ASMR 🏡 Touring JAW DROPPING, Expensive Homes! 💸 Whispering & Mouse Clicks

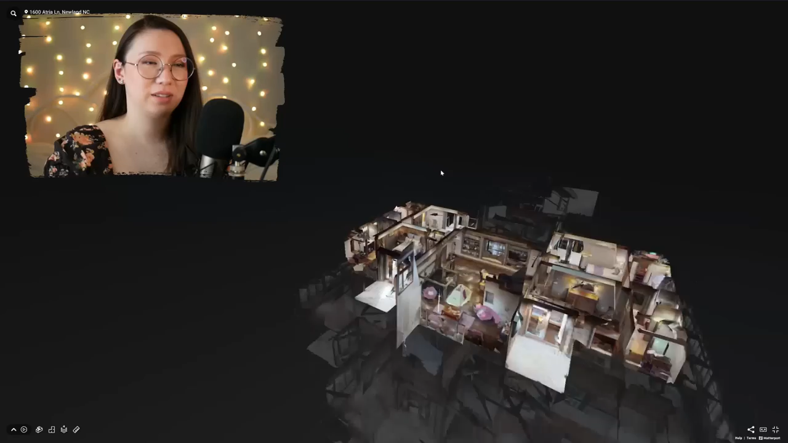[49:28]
Let's see if he's in the other parts of this. I think we really saw the gist of it.
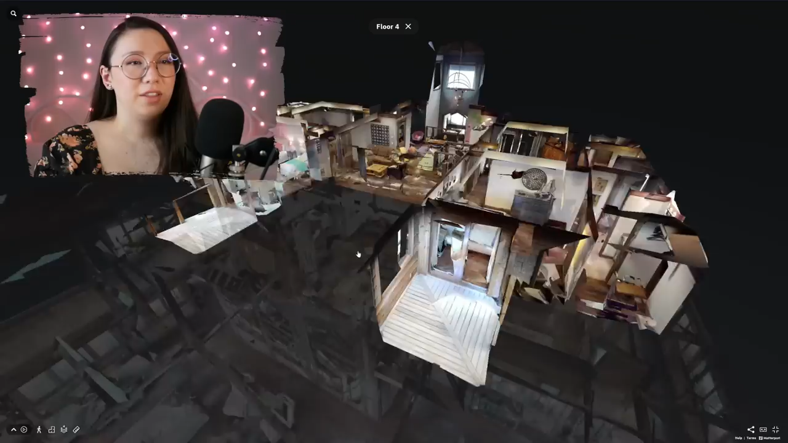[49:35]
There's just a lot more bedrooms. So I'm kind of confused, though. Was this the master? Uh, this one right here? I think it is.
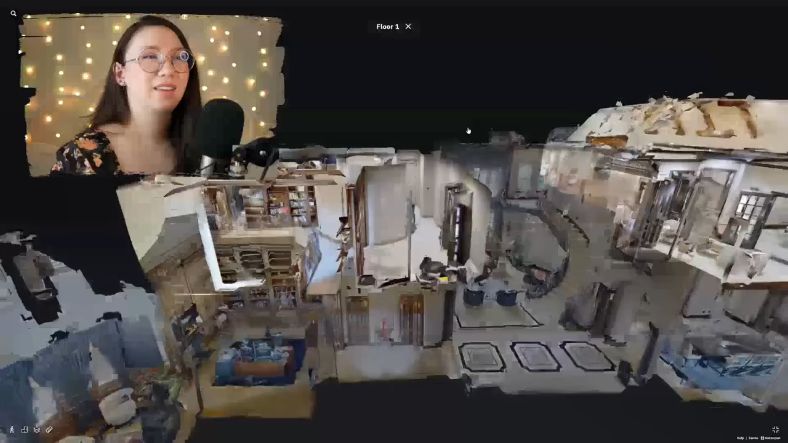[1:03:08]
Lay it is like... No, it's a different staircase. You see that, right? It's a second... It's a different staircase that leads like this.
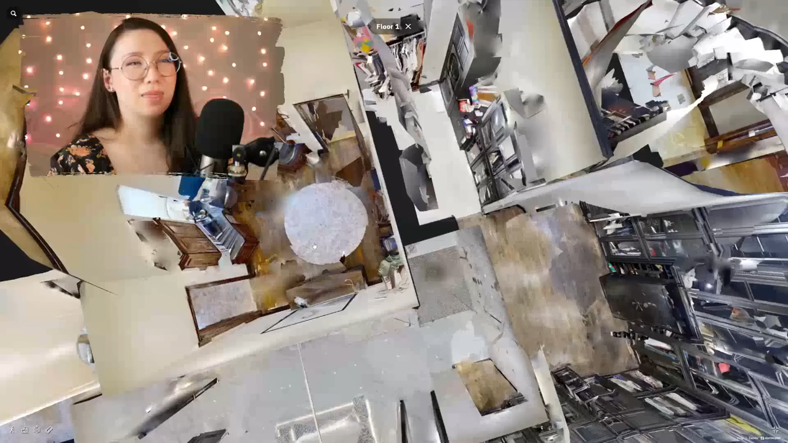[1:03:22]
Okay, I'm trying to work out... What are we missing?
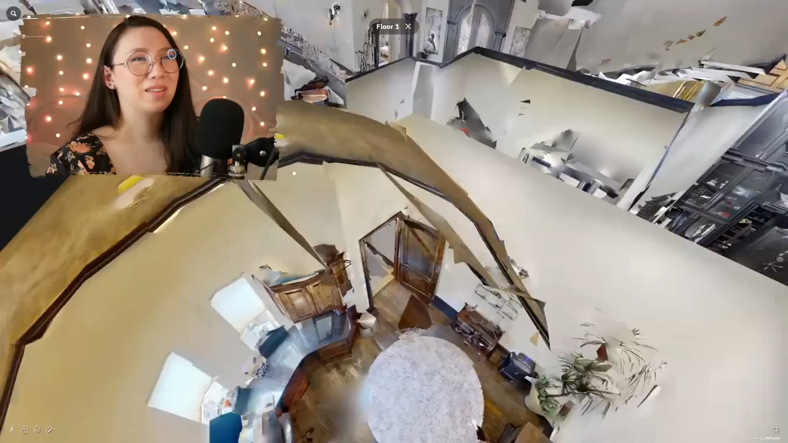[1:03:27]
Okay, you have here...
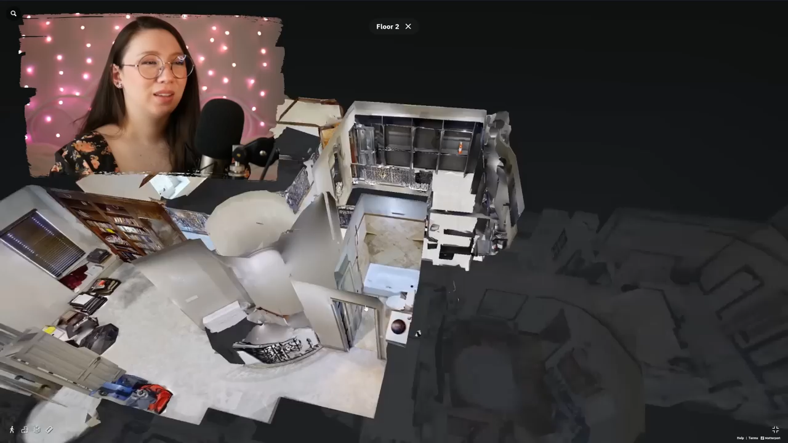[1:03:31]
Staircase. It will be going like that.
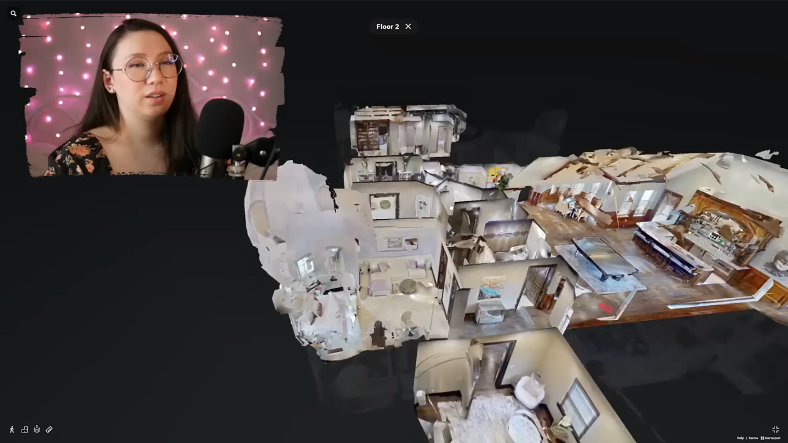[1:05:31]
I got distracted because I saw the cinema. Yeah, okay. And then we go back down the bottom floor. Have we seen it all? I think we've seen it all. Um, did we go in here? What is this?
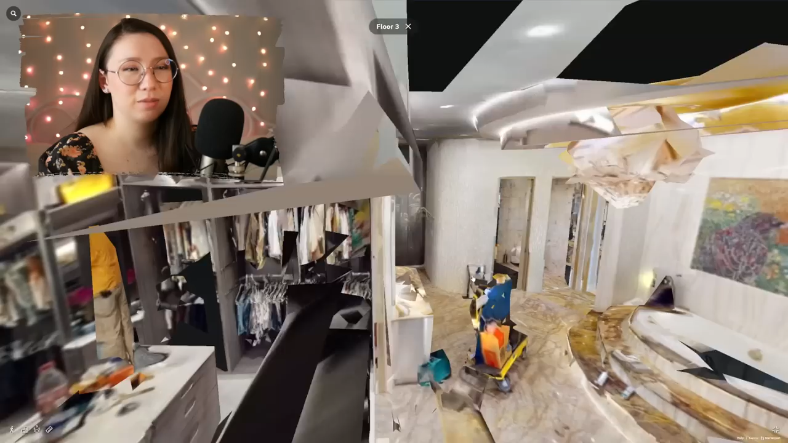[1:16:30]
What is that? It's like a cart.
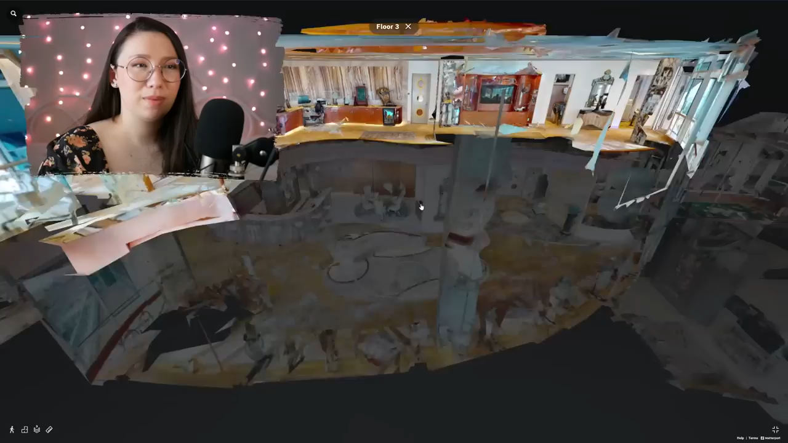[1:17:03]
I don't know. Definitely is an interesting thought. Okay. There's another floor. Which... I don't really know how you would get to it. Um. Oh. Besides the elevator. Okay.
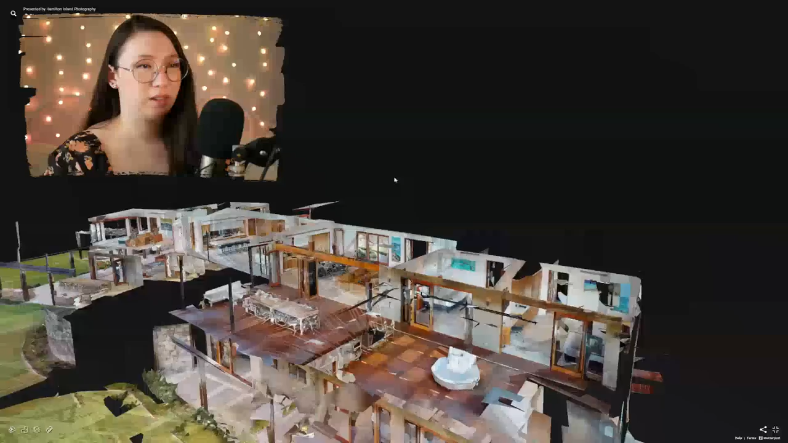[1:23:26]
Hold on. Is there not? Oh, can we? Yeah, yeah, yeah. Okay, down below. Oh, what a pretty yard.
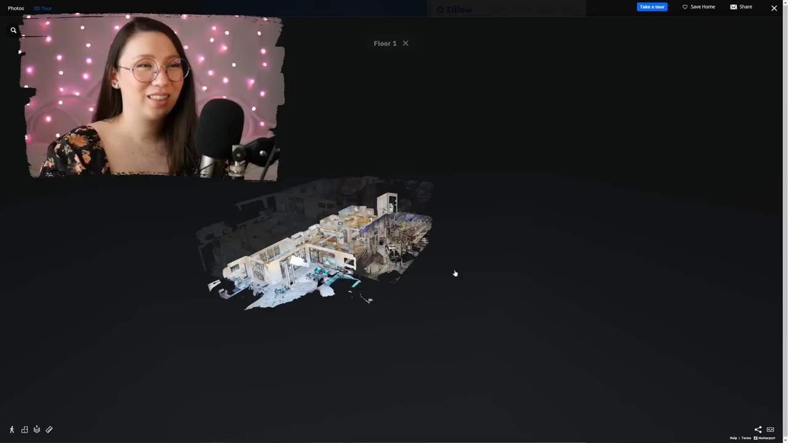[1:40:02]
Let me show you the dollhouse of everything.
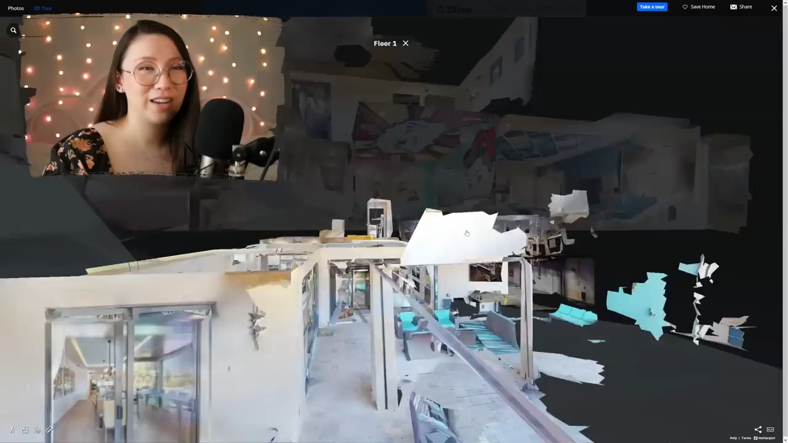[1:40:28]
So there's the laser tag zone,
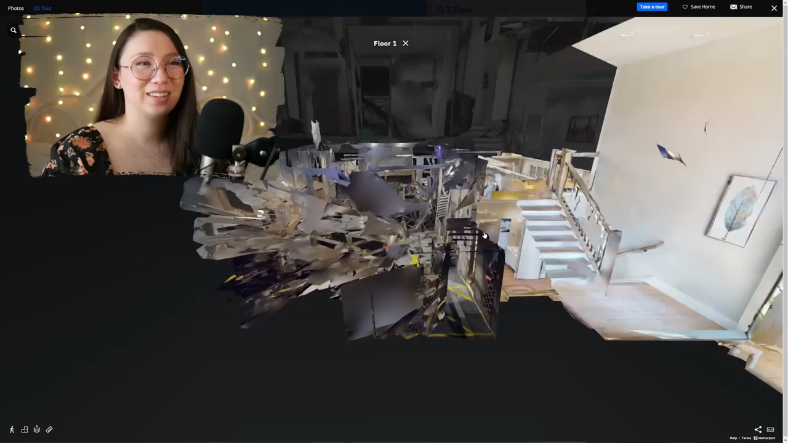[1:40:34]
or, yeah, laser tag, and then there's, like, this is the, like, laser maze.
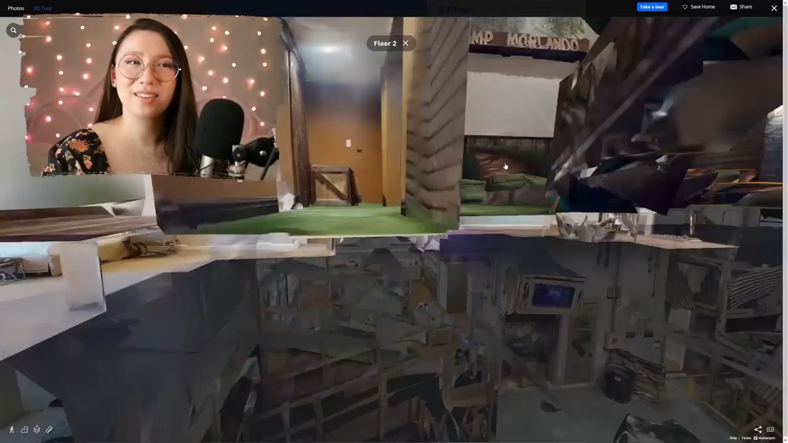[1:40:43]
I, I take it. I don't know. Uh, and then the Camp Orlando room. It's just, oh, and then, don't forget, you've, you've probably already, like, me,
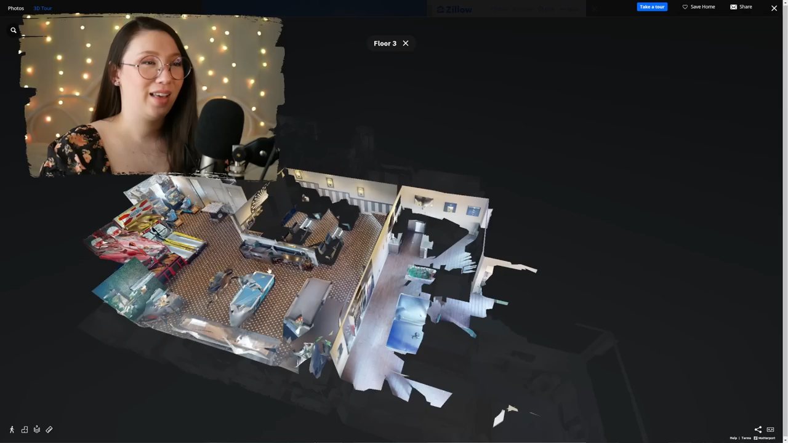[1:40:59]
forgotten about the movie theater and the, like, the fun rooms.
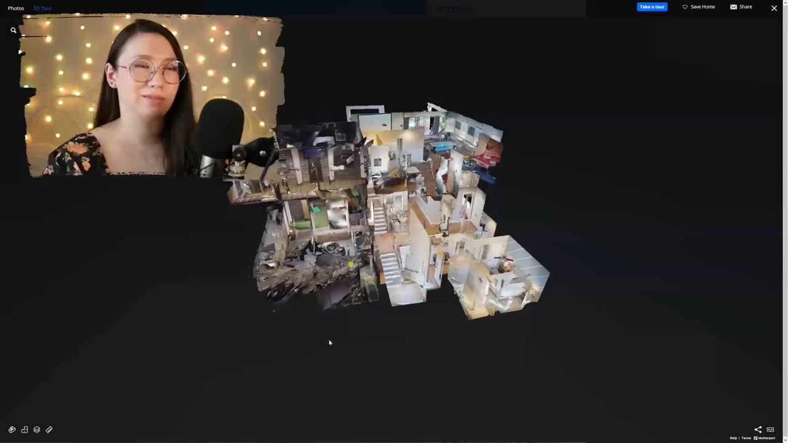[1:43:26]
there's a bathroom right there but I don't think that's the sauna. let's go floor by floor.
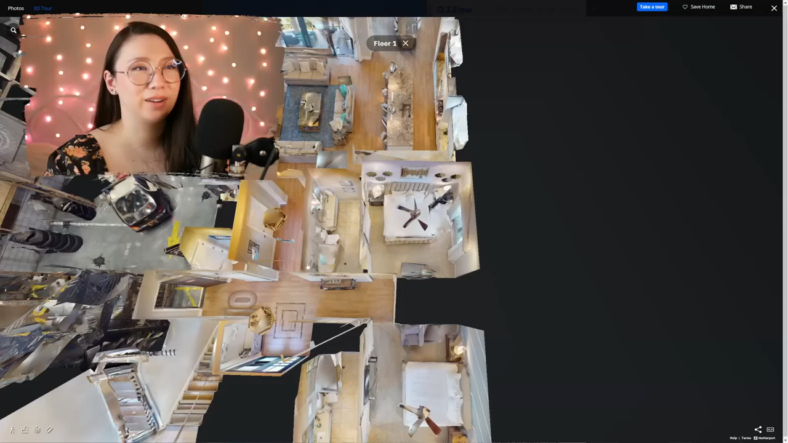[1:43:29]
Uh, I don't think it's here. Check the next floor.
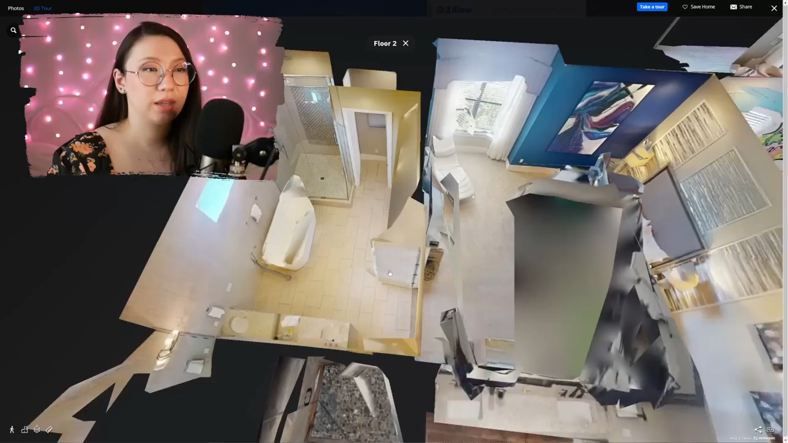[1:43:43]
I don't think it's here.
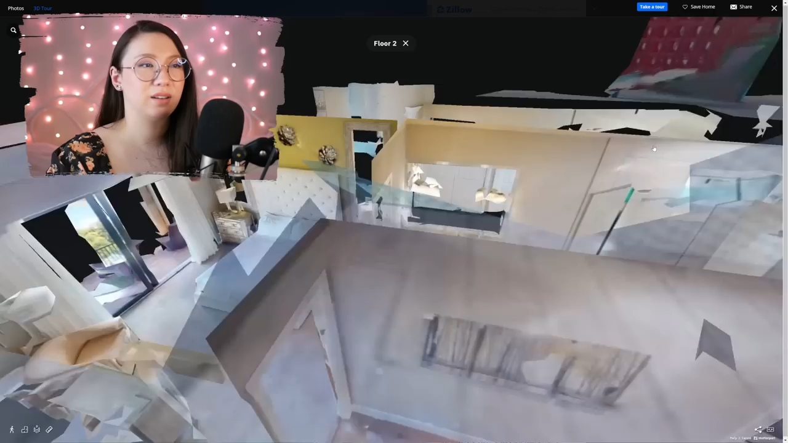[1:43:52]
there's something like over here. I'm very confused as to what I'm seeing back here. It's weird.
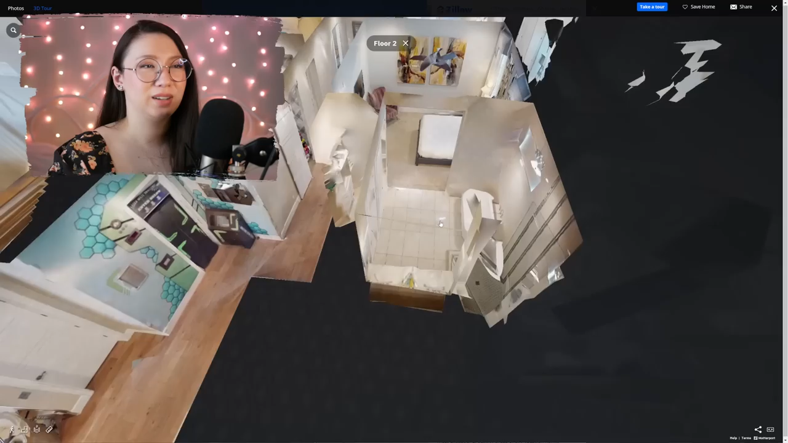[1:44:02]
Oh, we weren't able to see those two rooms
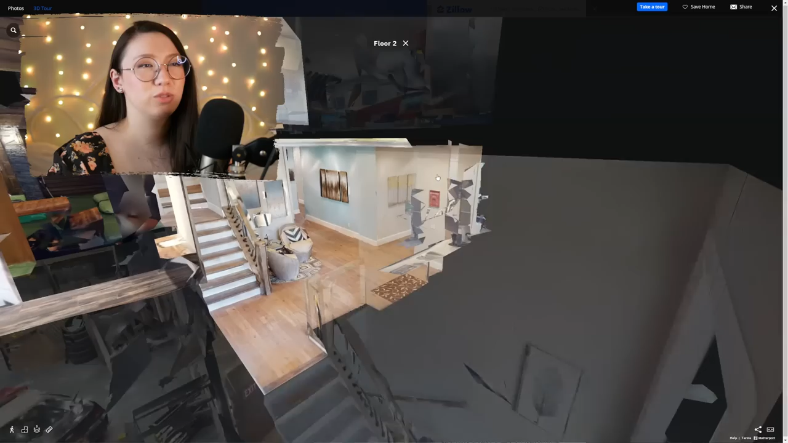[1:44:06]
to be fair so maybe the sauna is there.